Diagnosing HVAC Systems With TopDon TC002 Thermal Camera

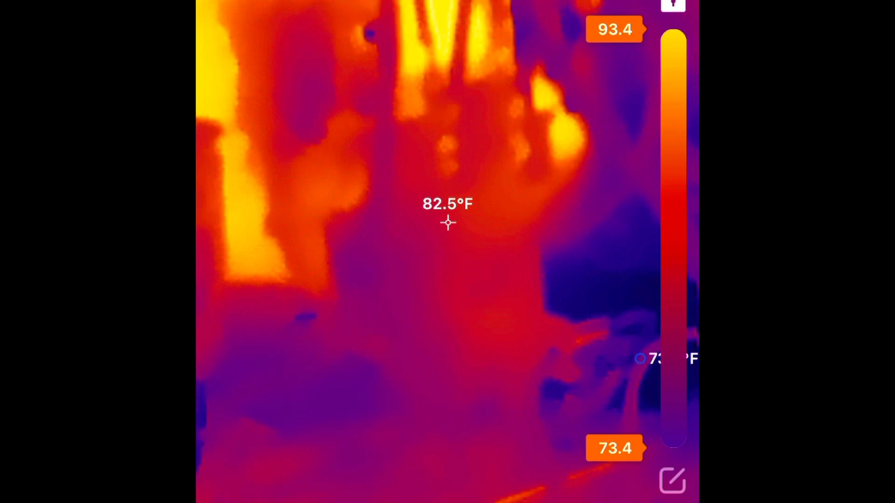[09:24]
On screen: spot 82.5°F
looks like we're pretty good there we're gonna check out the rest of this electrical compartment um looking good actually um except up here looks
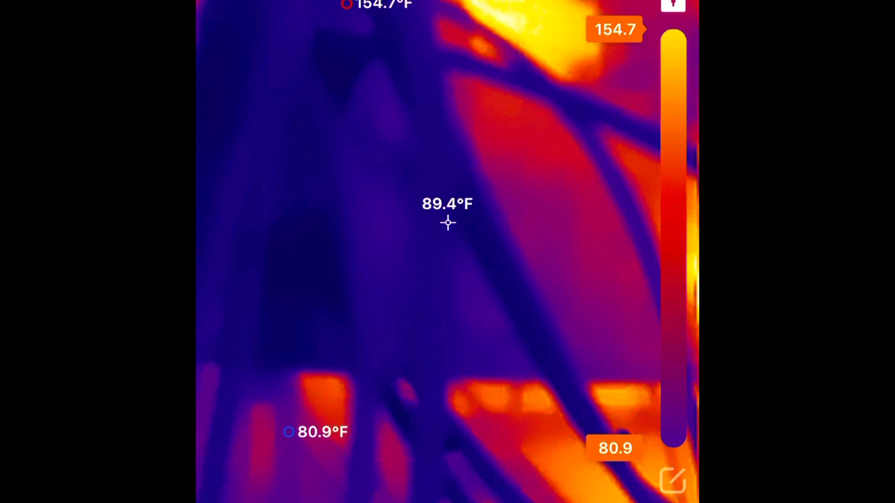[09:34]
On screen: spot 89.4°F
like we have a hot spot there and that is where our fan
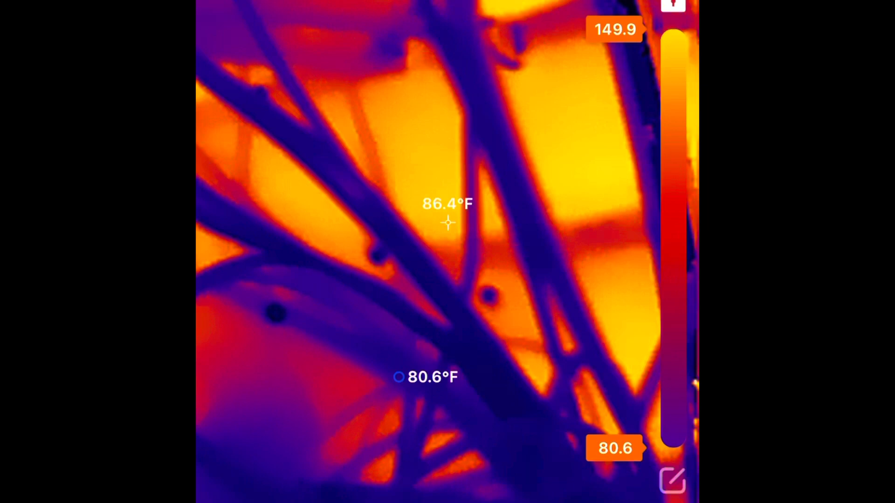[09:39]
On screen: spot 86.4°F, min 80.6°F
relay is it looks like that has got some um excessive heat there
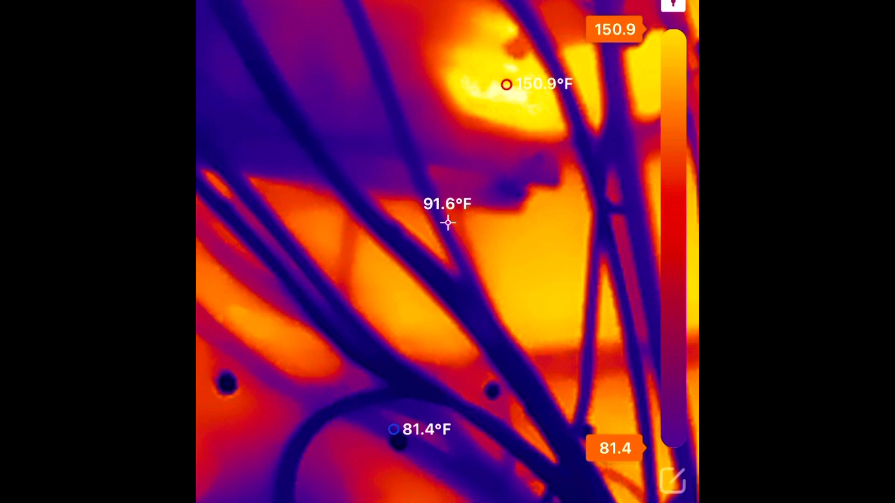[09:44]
On screen: spot 91.6°F, max 150.9°F, min 81.4°F
so that's a point that i should look at 151 degrees is that relay so we might have a failing relay there
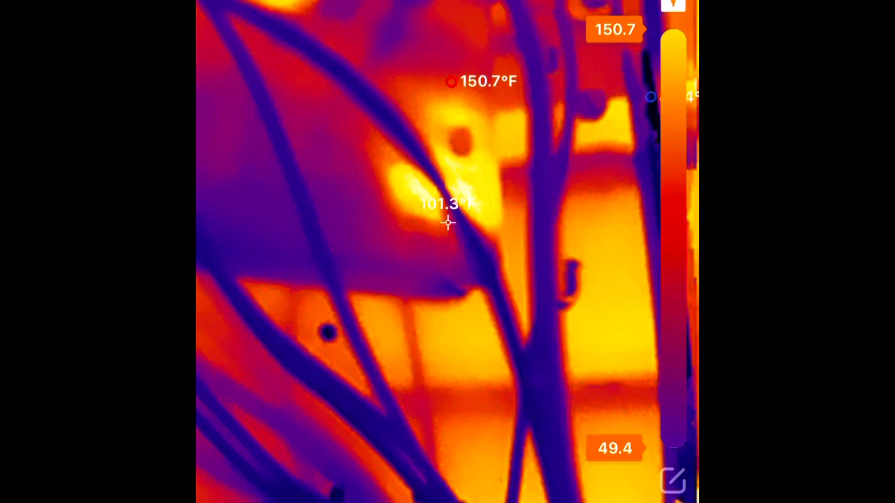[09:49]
On screen: spot 101.3°F, max 150.7°F
that i might have to take a look at so
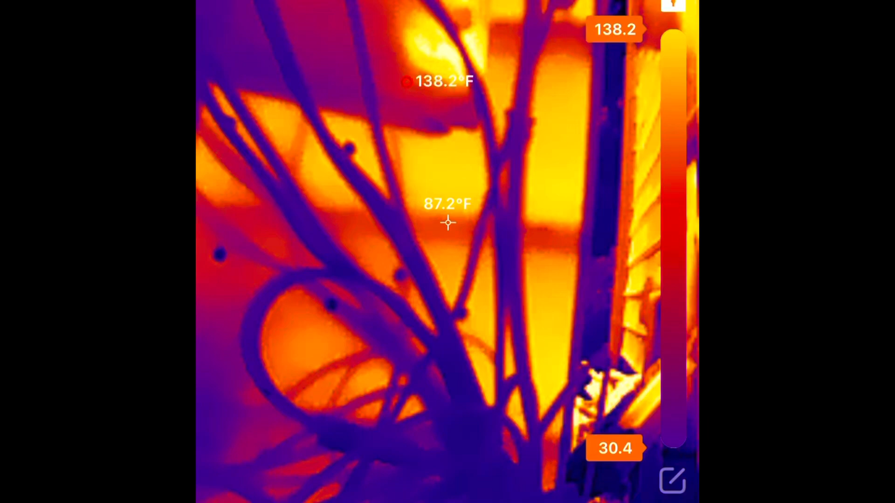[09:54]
On screen: spot 87.2°F, max 138.2°F
just another benefit of using a thermal imaging camera checking electrical components and seeing if they're overheating or not